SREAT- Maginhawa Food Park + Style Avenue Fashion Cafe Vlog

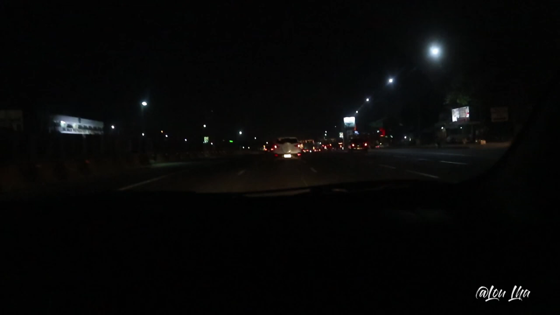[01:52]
Ayan, binabaybay po namin ang kahabaan ng Commonwealth at pupunta po kami sa food truck Manila QC. Nandito na po kami sa food park. Kaya lang, napaka good news.